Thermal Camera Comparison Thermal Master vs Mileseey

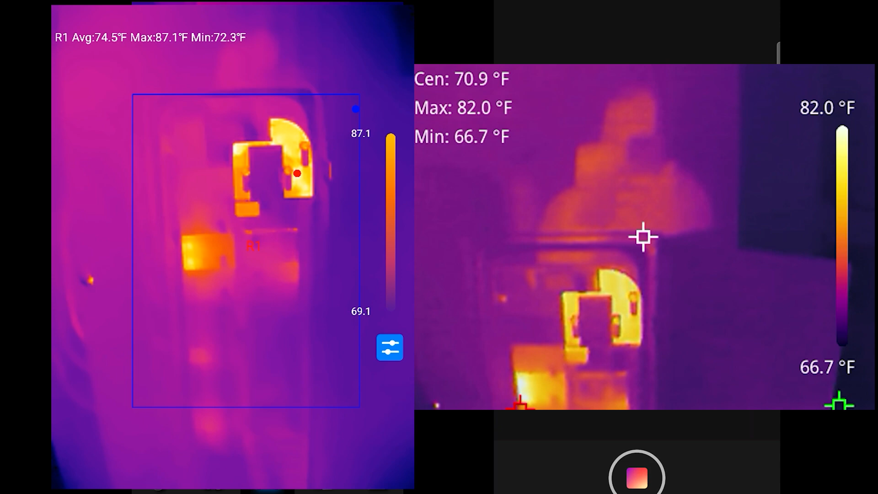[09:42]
On screen: spot 70.9°F
You can't see any of that. Nothing like that, but it looks like I've got some heat going in here. Let's take a look at that in that top area. And that's my second breaker. So, yeah, I've got some heat.
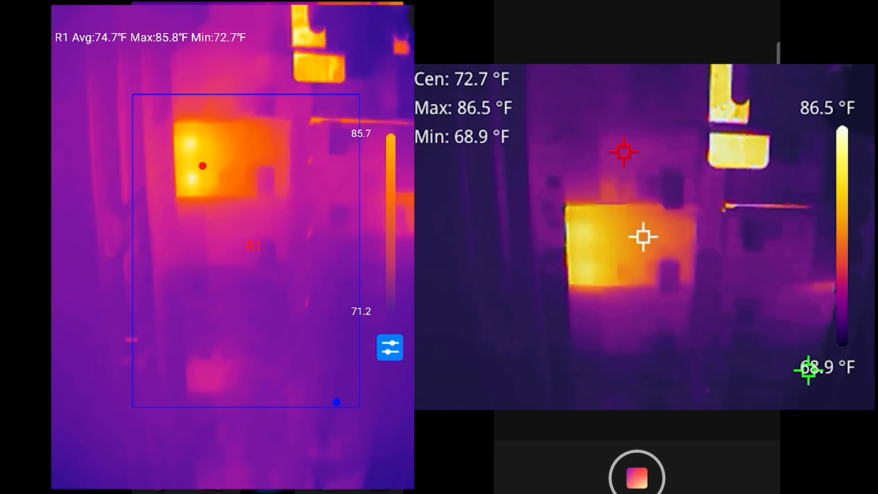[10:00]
On screen: spot 72.7°F
I am pumping some heat. That's probably my dryer. I guarantee it.
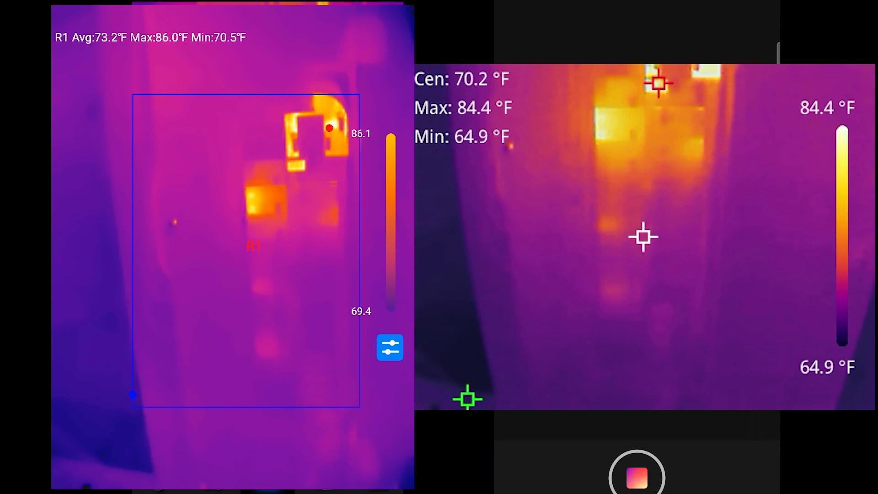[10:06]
On screen: scale top 84.4°F, scale bottom 64.9°F
But it's not really too hot, and I'm pretty happy with that.
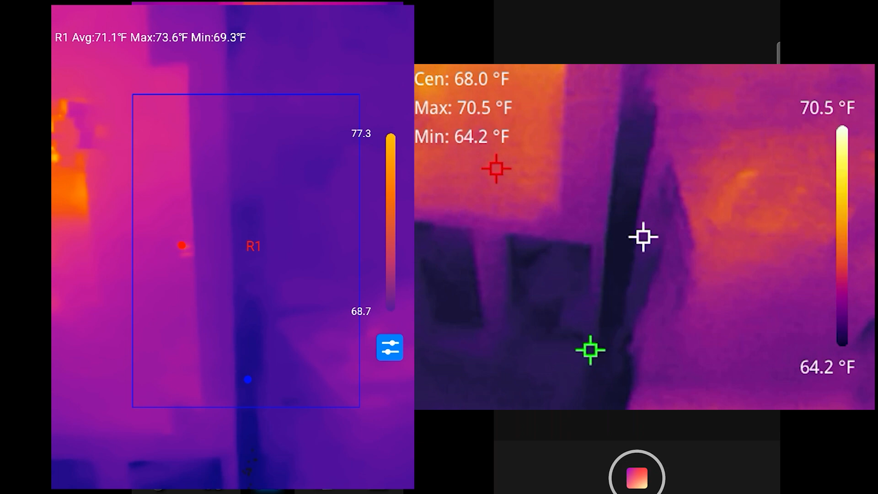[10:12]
On screen: scale top 70.5°F, scale bottom 64.2°F
So, I stopped the recording. Uh-oh. I've got to go back to the camera.
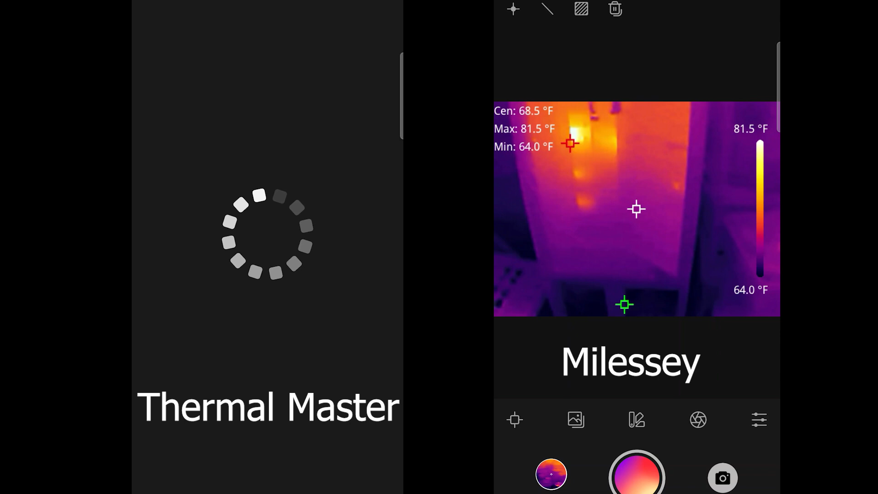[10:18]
On screen: spot 68.5°F, max 81.5°F, min 64.0°F, scale top 81.5°F, scale bottom 64.0°F
That was kind of weird. I wonder why that happened. I've got to go back to the camera here. And we're back. I'm going to try and get back to where we were. I have to put the scales back on.
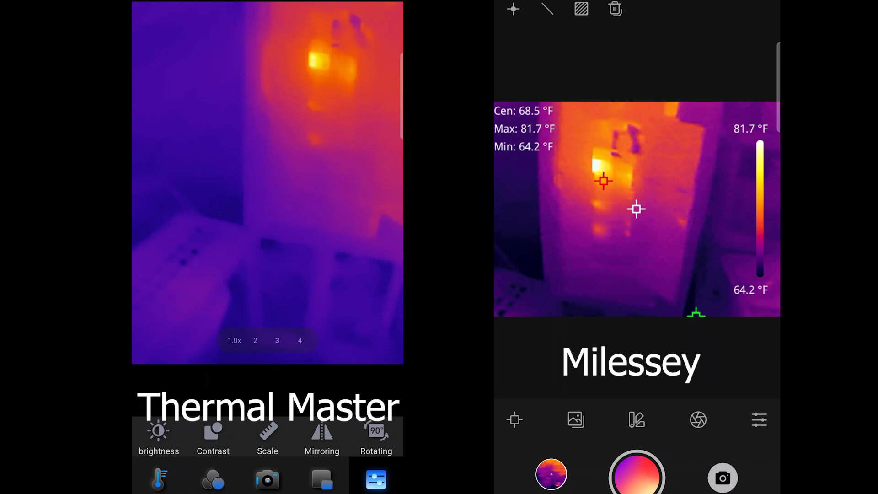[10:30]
On screen: spot 68.5°F, max 81.7°F, min 64.2°F, scale top 81.7°F, scale bottom 64.2°F
All right, so we've got the scales back on. You can adjust your brightness. You can adjust just about everything. You can do points for, if you really want to show what those points are, you can do, I believe, three for the P2, which is through the Thermal Master. That's kind of cool. You know, you can show your points. You can show lines. And I'm going to be honest with you, they both have very similar things going on with them.
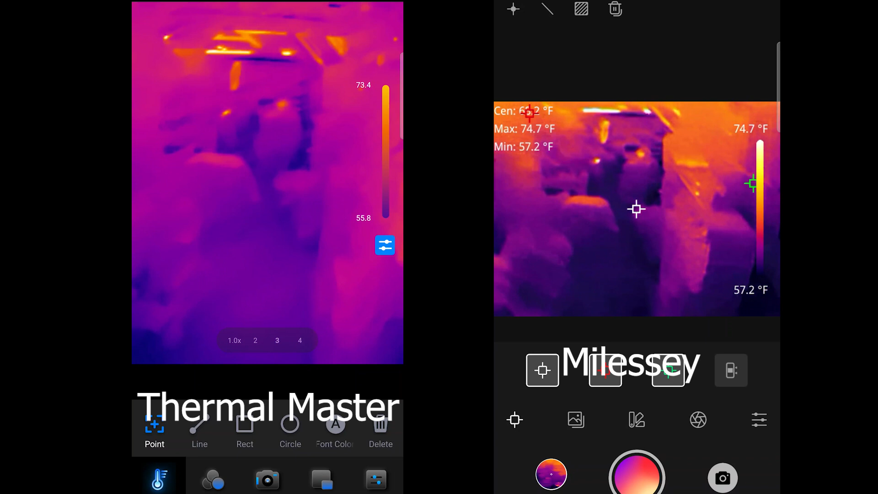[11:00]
On screen: max 74.7°F, min 57.2°F, scale top 74.7°F, scale bottom 57.2°F
And you can, actually, here it is right at the top here. You can, you know, throw lines over on this other one, too.
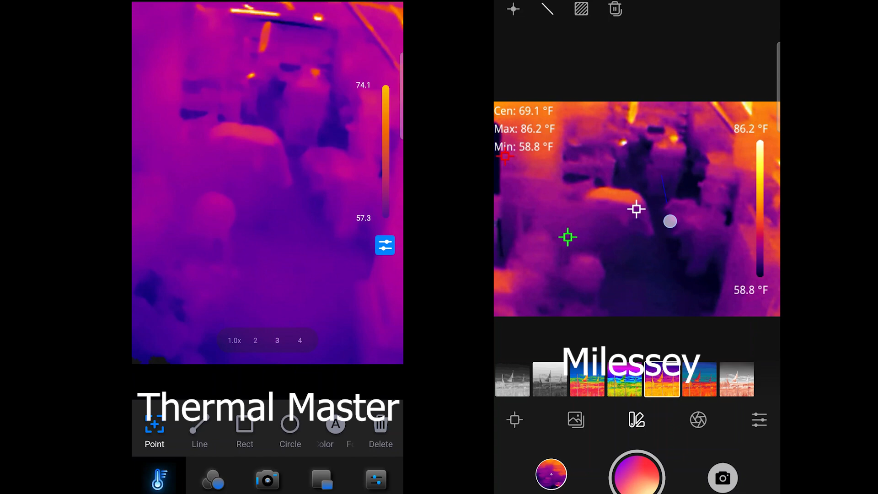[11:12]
On screen: max 86.2°F, min 58.8°F
But that's, you know, that's not something that I really worry about, these lines going through here showing the average temperatures in the both.
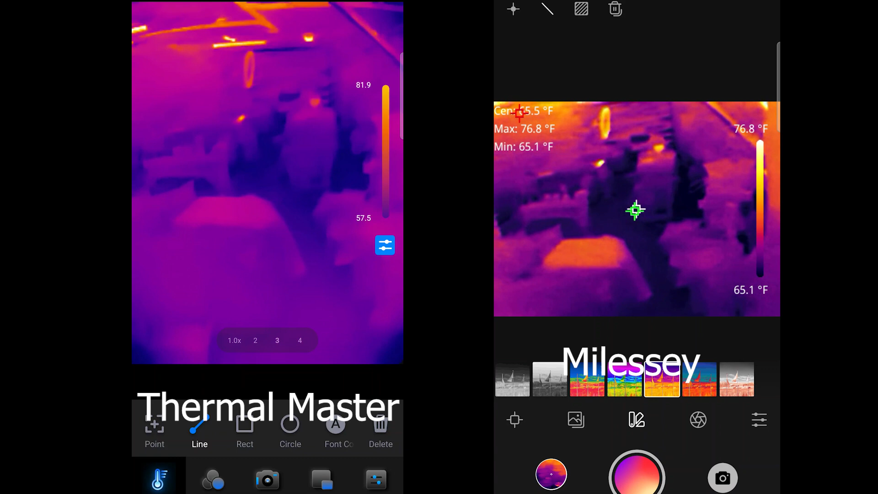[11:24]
On screen: max 76.8°F, min 65.1°F, scale top 76.8°F, scale bottom 65.1°F
I'm just going to really click that off because it just doesn't, it doesn't really make a lot of sense to me.
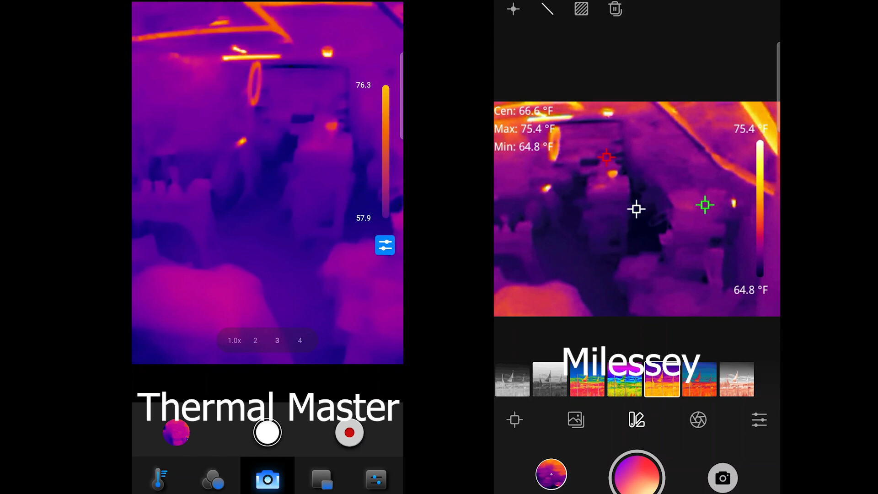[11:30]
On screen: spot 66.6°F, max 75.4°F, min 64.8°F, scale top 75.4°F, scale bottom 64.8°F
However, what I want to see for mine is really, you know, what is simple. And simple to me is the best thing for me. Oh, where do I have? It looks like I have some stuff back here that's hot. That's weird. Ah, okay. See what the, okay, that's ducting and it's actually reflecting the heat. Um, yeah, it gets me paranoid looking at this. So, I think the Myelissi is much more simple, but I think you got a little bit more options here with the, uh, Thermal Master.
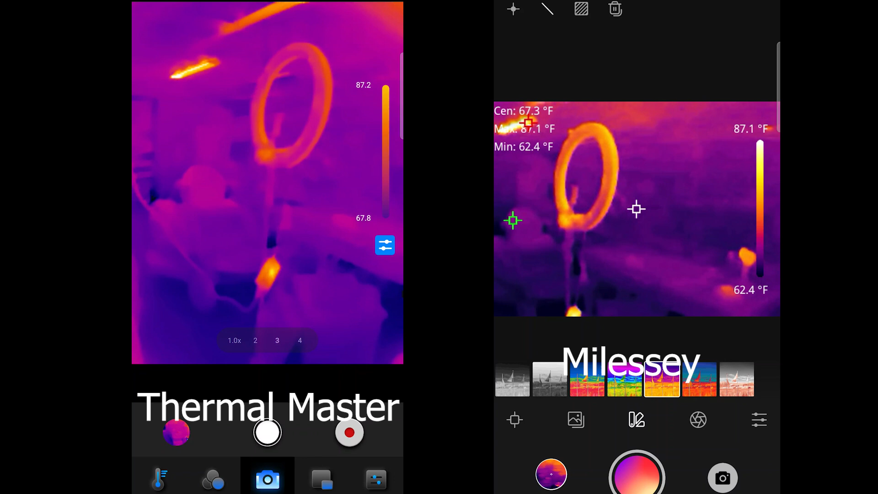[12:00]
On screen: spot 67.3°F, min 62.4°F, scale top 87.1°F, scale bottom 62.4°F
And let me just show you. So, right now I can show you in the degree and scale, like if I want to show the high and the low, everything else will be grayed out.
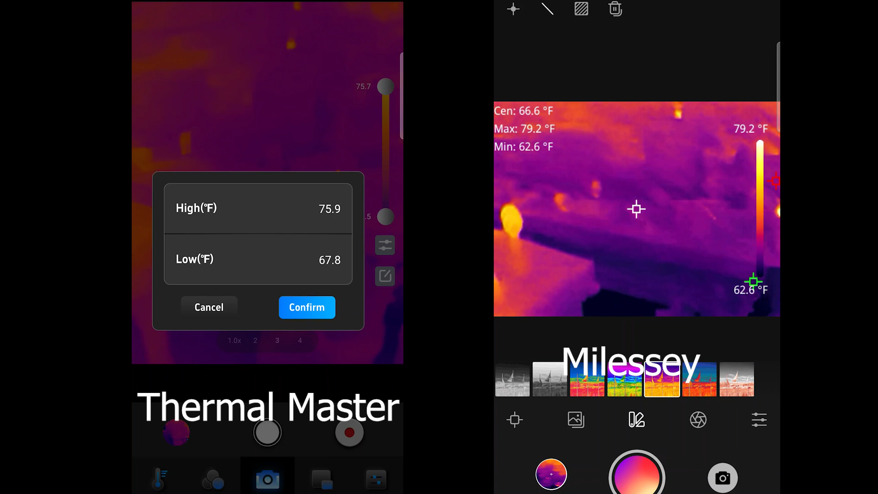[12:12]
On screen: max 79.2°F, min 62.6°F
So, if I set this, and I want to change this, and let's just say anything below, let's say, I don't know, 60, nah, let's do, let's do 77,
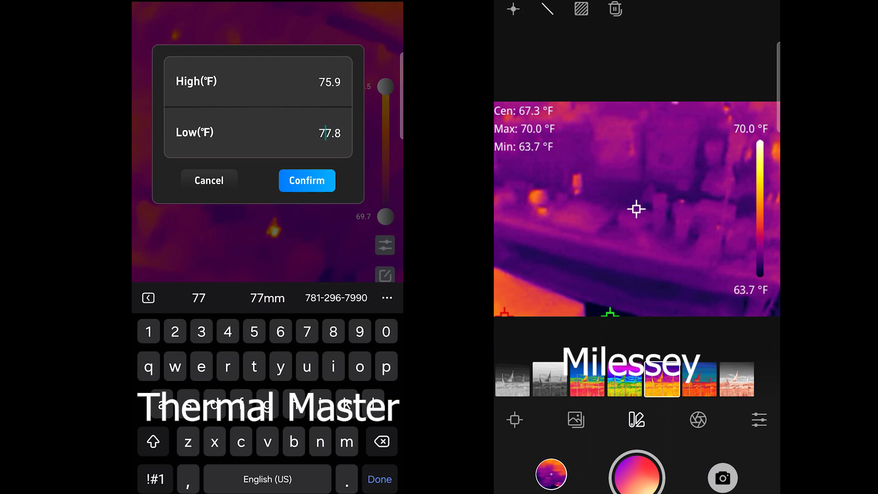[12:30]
On screen: spot 67.3°F, max 70.0°F, min 63.7°F
and up here we'll do, we'll do 78, right, point. And we will confirm this. And then anything that's within those specific temperature ranges,
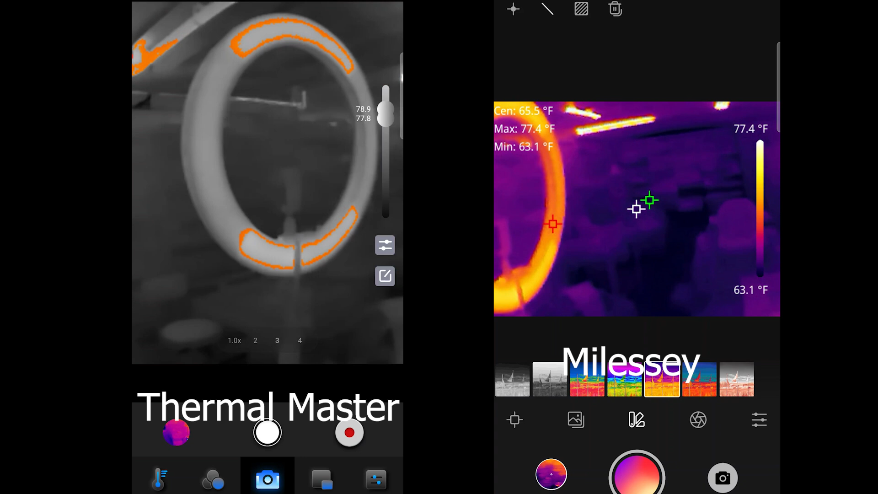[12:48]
On screen: max 77.4°F, min 63.1°F, scale top 77.4°F, scale bottom 63.1°F
it'll show you a temperature of them, and, uh, everything else, you know, it'll be different.
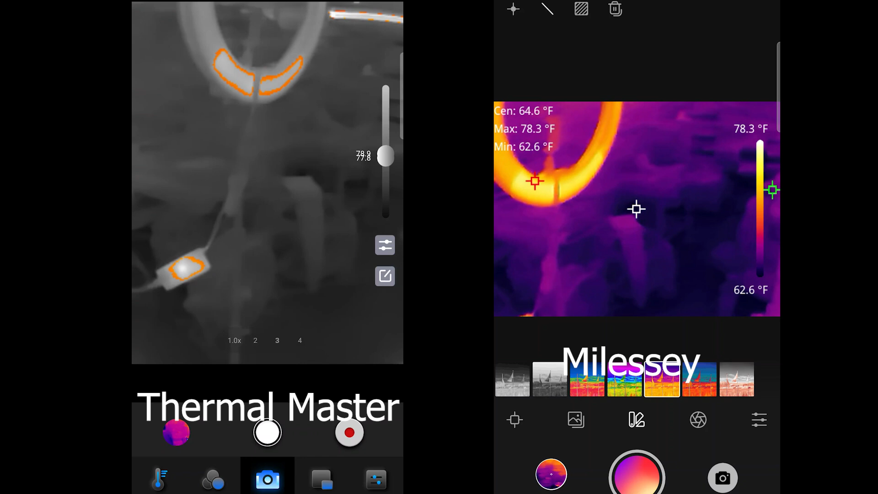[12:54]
On screen: max 78.3°F, min 62.6°F, scale top 78.3°F, scale bottom 62.6°F
So, I'm going to broaden that scale just a little bit, start to see some of this other stuff,
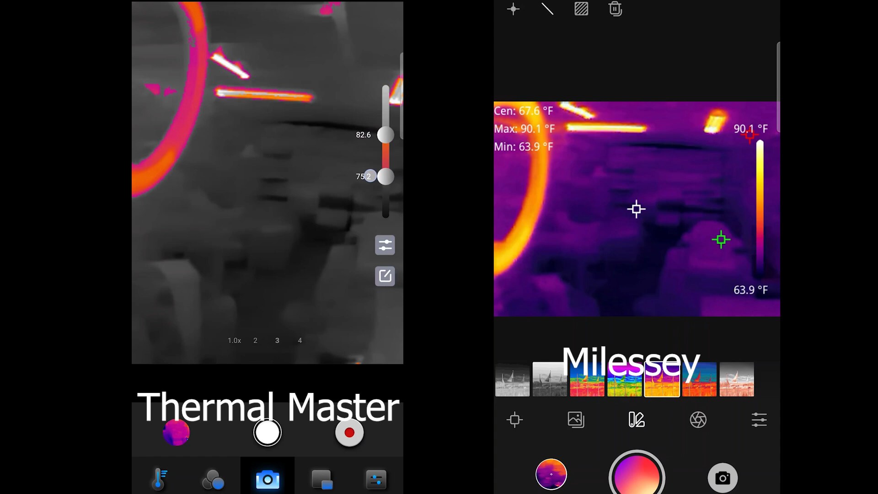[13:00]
On screen: max 90.1°F, min 63.9°F, scale top 90.1°F, scale bottom 63.9°F
change it a little bit more, you see what that is. But, I'm going to be honest with you, I don't, I don't really use it that much. Um, I kind of don't think I would ever find myself using that,
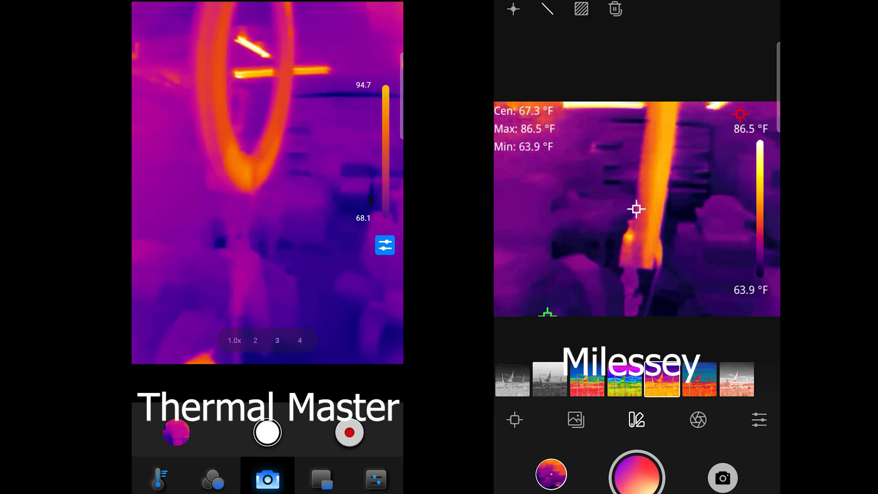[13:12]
On screen: max 86.5°F, min 63.9°F
but just taking a look at both of these right now. Um, you know, I, I, I've just got to say, I think, I think that my LSE is, is not as great resolution.